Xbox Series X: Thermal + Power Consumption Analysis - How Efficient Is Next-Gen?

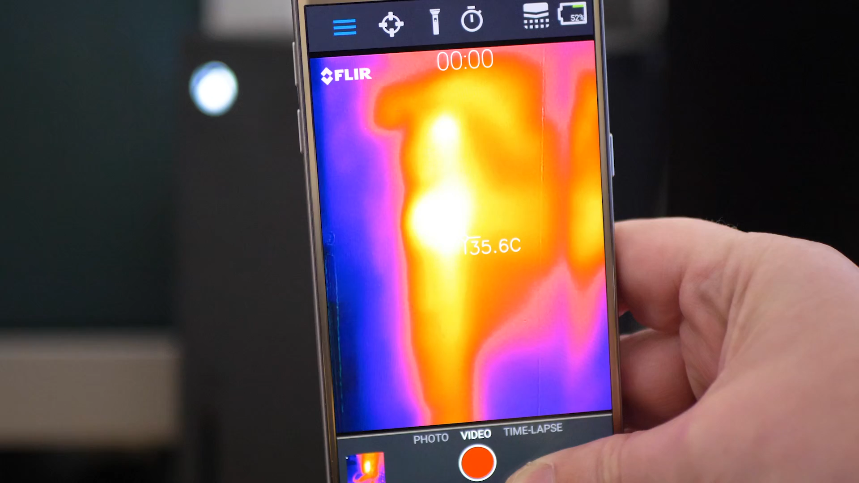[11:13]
And those metrics are certainly fascinating.
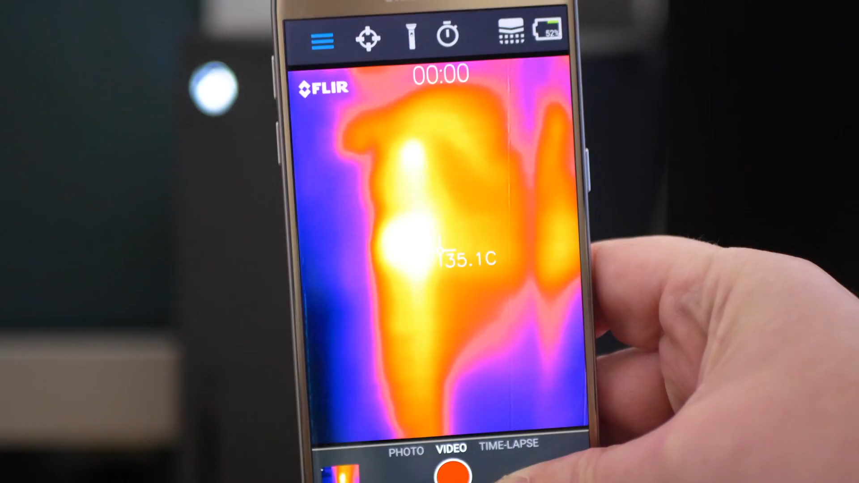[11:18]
So there's an interesting distribution of temperatures here. You can see that the metal sandwich core of the processor and Southbridge boards at the center of heat here. And 48, 49 degrees Celsius skin temperature on the console, not bad at all.
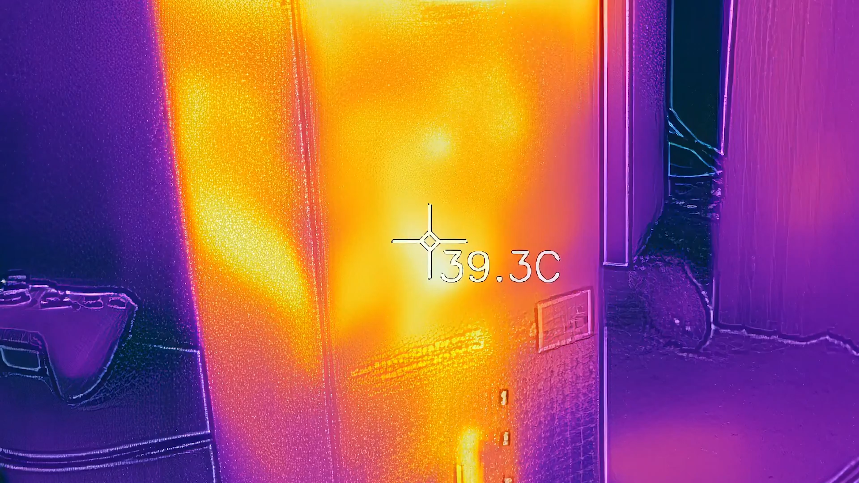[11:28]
On screen: spot 39.3°C
It just kind of feels warm to the touch.
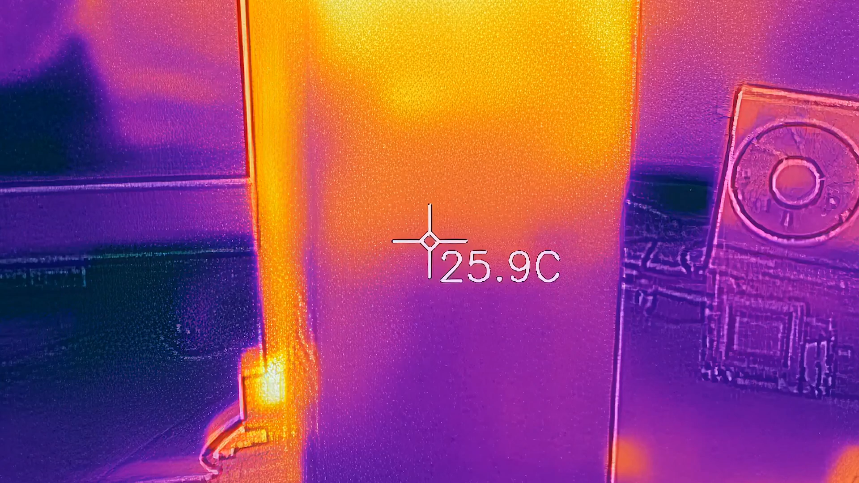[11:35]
On screen: spot 25.9°C
The bottom of the unit actually feels cold, especially on the mostly unused optical drive, which is essentially at room temperature.
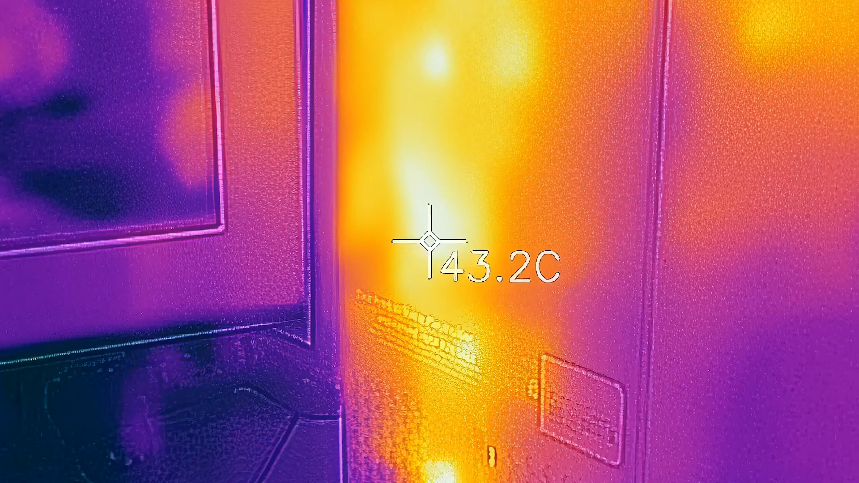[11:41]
On screen: spot 43.2°C
On the rear, the unit is hotter here, but still in the mid 40s mostly.
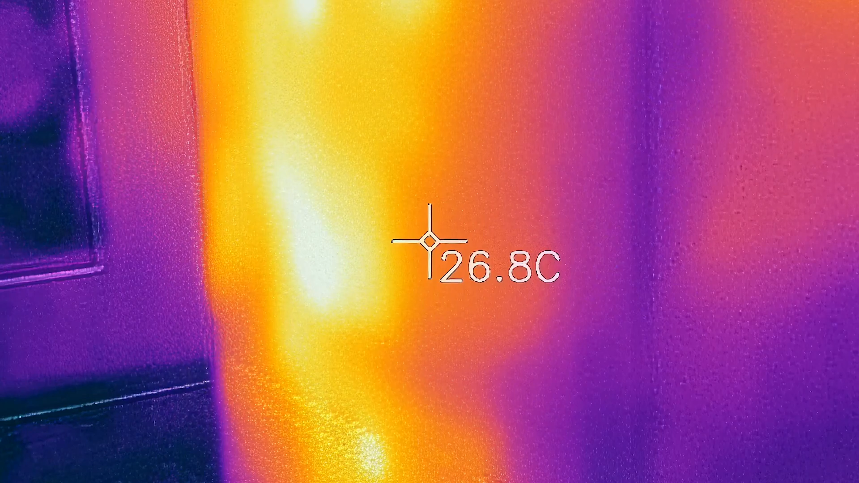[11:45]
On screen: spot 26.8°C
On the rear, the brightest and hottest spot is where I have the one terabyte external drive plugged in, where we hit 48 to 49 degrees Celsius.
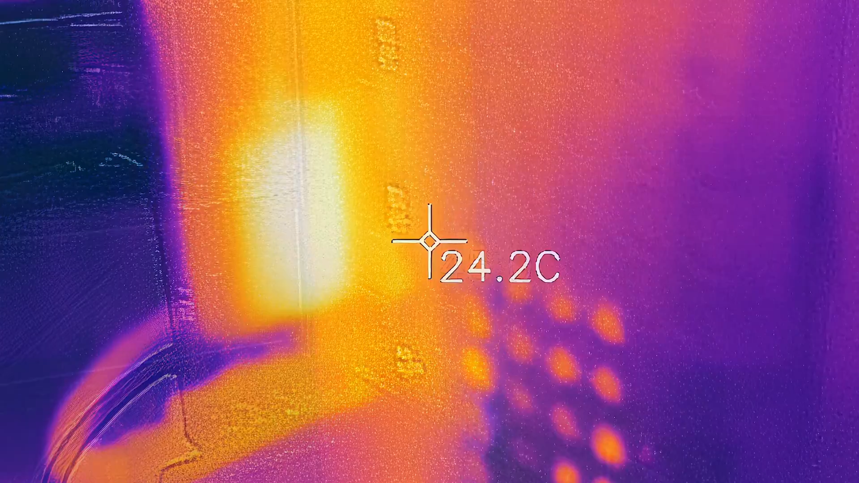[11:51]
On screen: spot 24.2°C
Now there's been some discussion about how hot the plug-in drive gets.
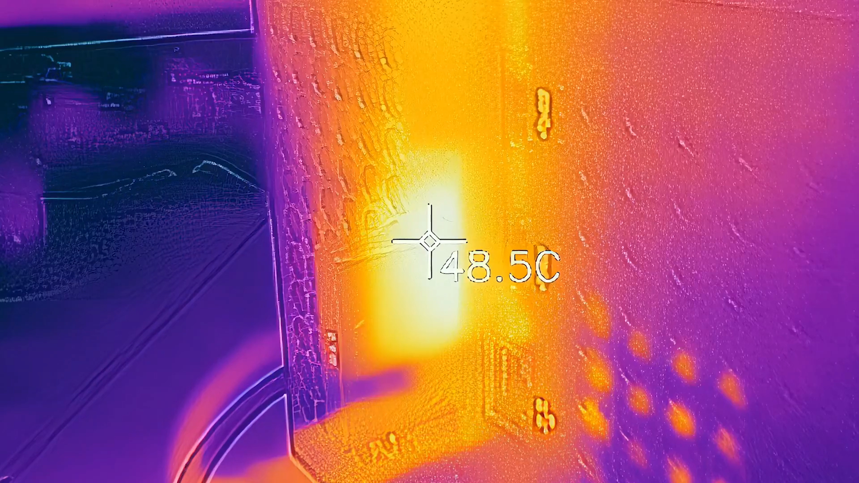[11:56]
On screen: spot 48.5°C
And yeah, I'll talk about that in a bit. Overall though, thus far, clearly Series X is a well-cooled device.
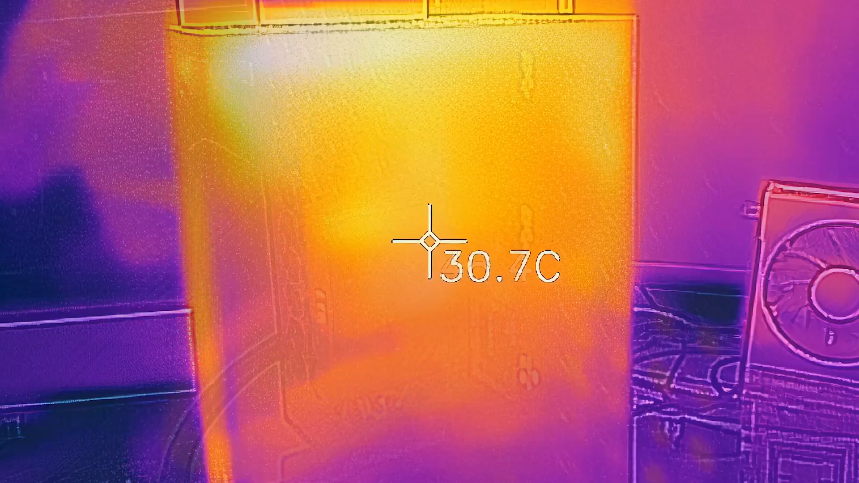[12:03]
On screen: spot 30.7°C
Cold even in some areas.
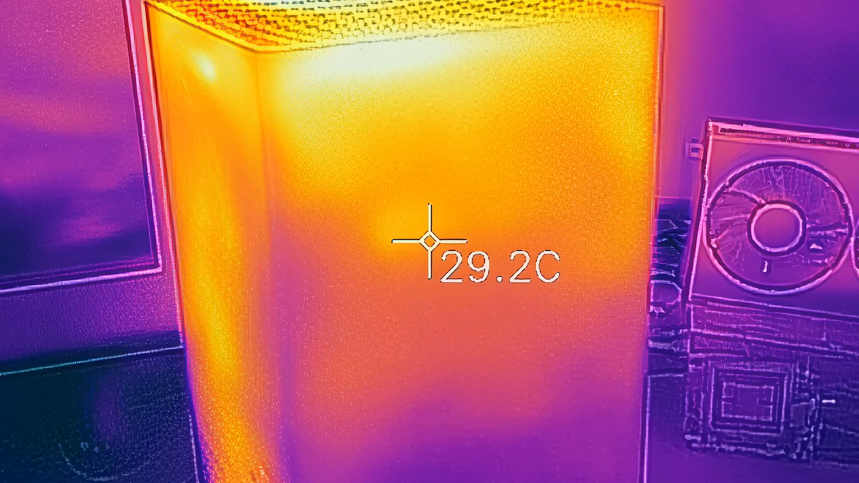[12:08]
On screen: spot 29.2°C
So how is this done? Well, the thermal photography reveals all.
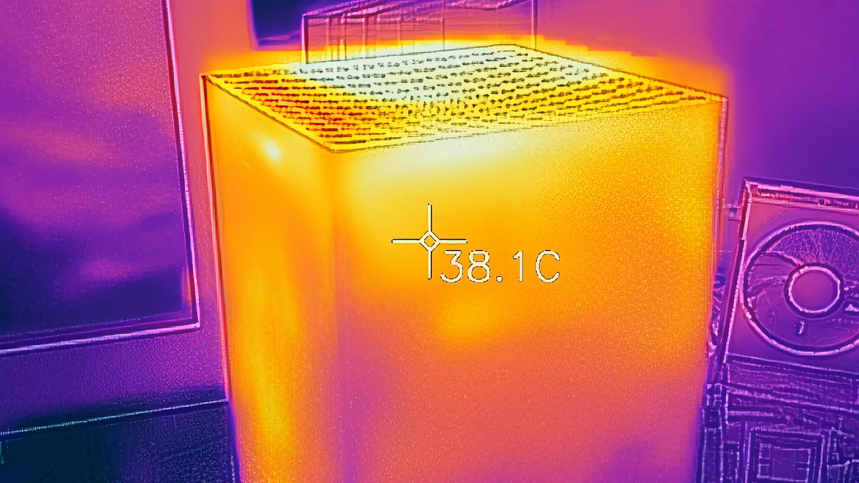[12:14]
On screen: spot 38.1°C
The whole unit is designed to funnel in cool air from the base, take it through the console, then propel it out of the top.
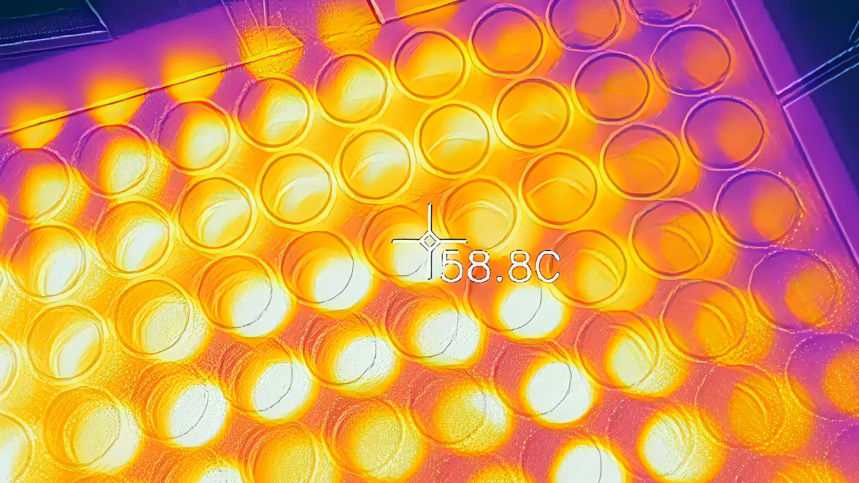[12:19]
On screen: spot 58.8°C
The top there, that's the ultimate heat center for the console, and it lights up in spectacular style on the thermal camera. Here I noted a maximum of 62 degrees Celsius. And yeah, that is hotter than any console test I've ever done before. But remember, Series X is pulling more power than any console I've ever tested before. Put your hand above the exhaust outlet on the top there, and you can definitely feel the heat.
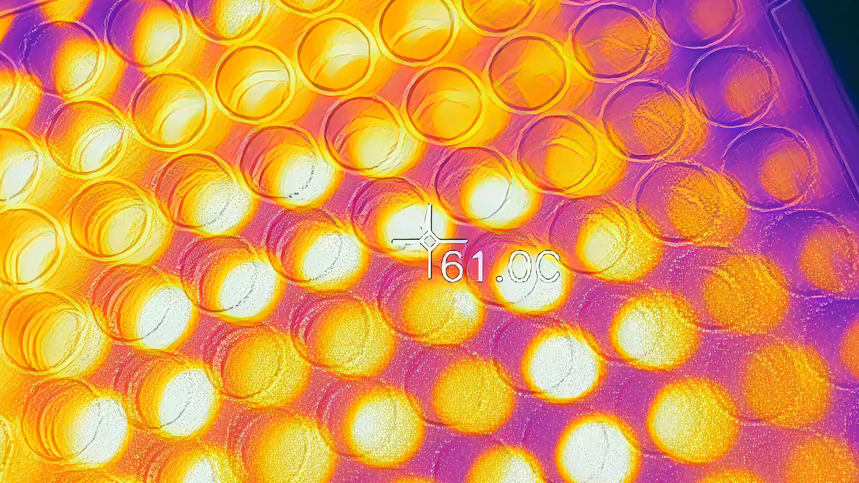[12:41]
In common with any console really, you really do need to ensure that hot air can escape.